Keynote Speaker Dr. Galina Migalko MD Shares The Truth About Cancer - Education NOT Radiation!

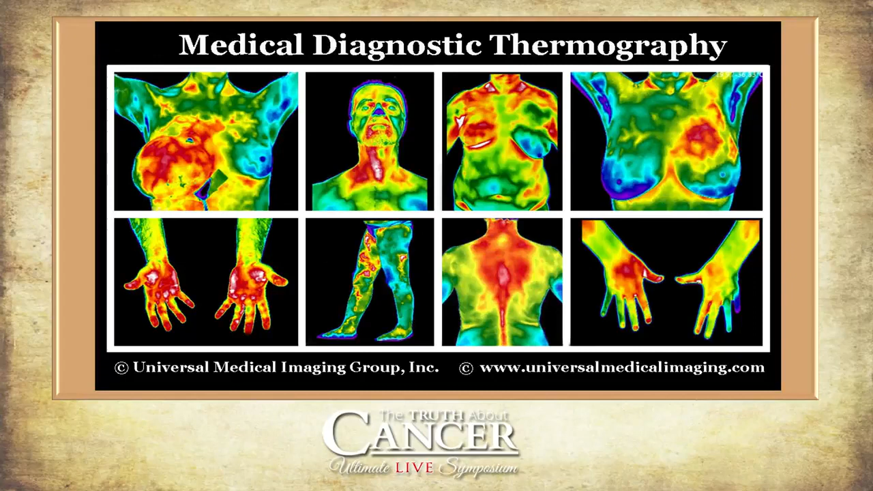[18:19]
So I'm going to show you a few images. You see normal breast. It's cooler than the rest of the body. That's why it's blue. And it's very symmetrical compared to breast cancer thermographic picture.
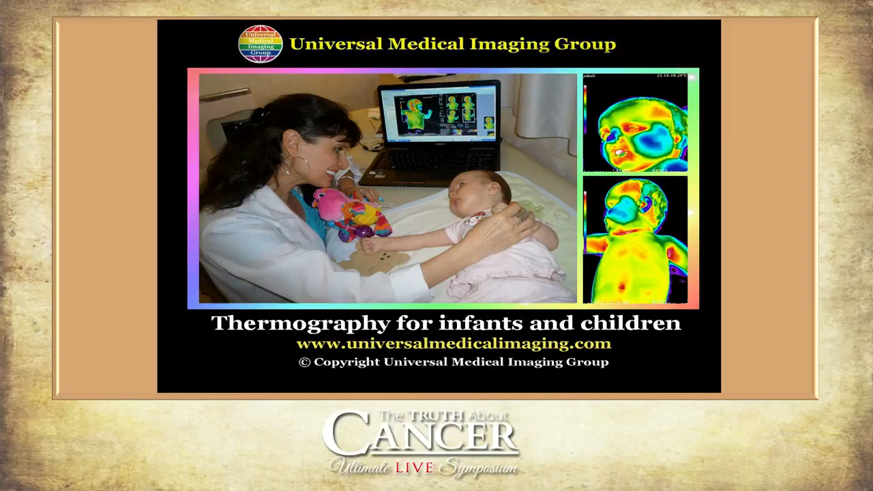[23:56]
This beautiful baby I saw in Hungary. When we came to this wellness retreat, mother came with six-month-old beautiful girl who was seizureing. And she was on some kind of toxic baby's formula.
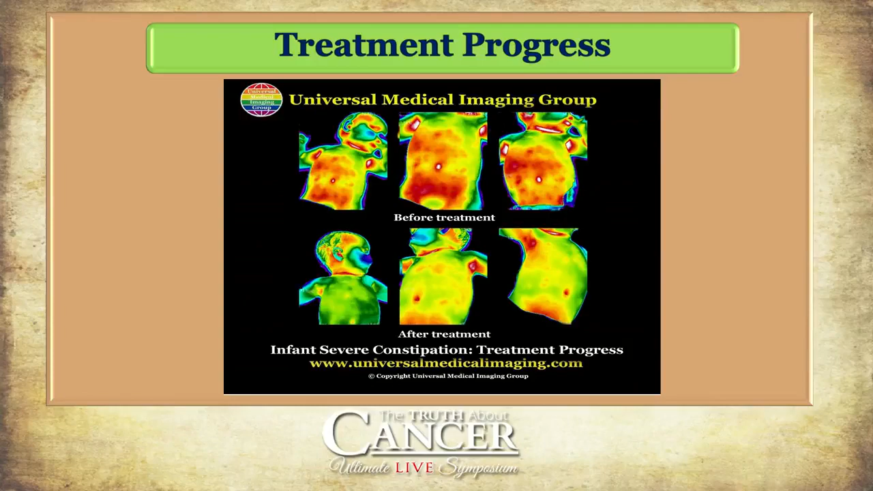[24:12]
And I did thermography and she had a lot of hyperthermia in her abdominal area. So when I talked to mother, we realized that baby has severe constipation.
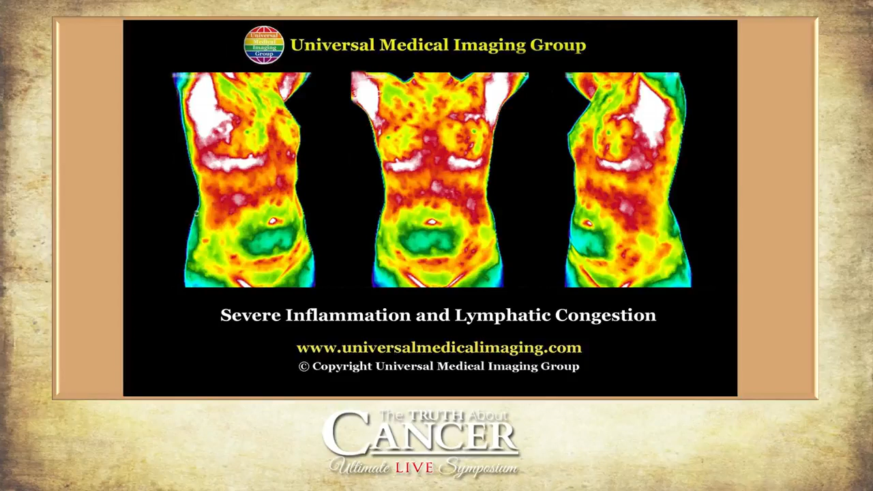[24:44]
Severe inflammation, breast area, chest, upper abdomen. You literally can see the shape of the transverse column very inflamed. Patient from Italy, IBS, irritable bowel syndrome. You see before and after in one week.
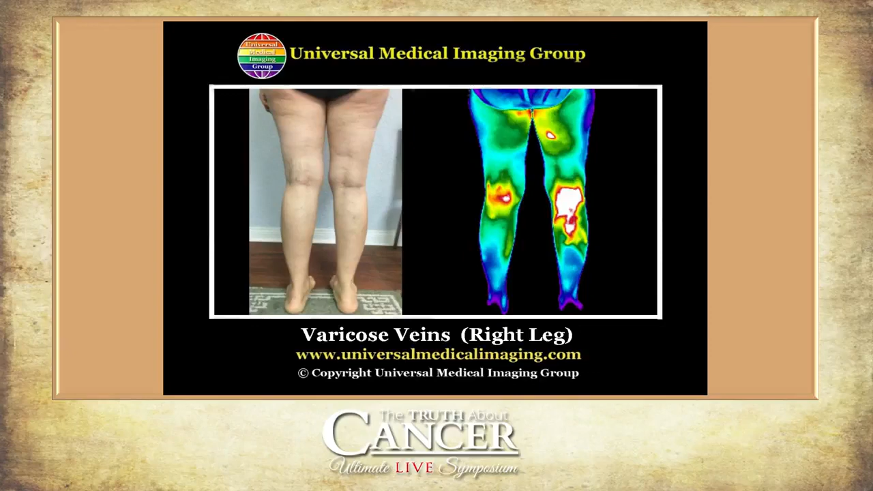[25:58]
And even when you don't see it visually, thermography can pick it up. Very interesting.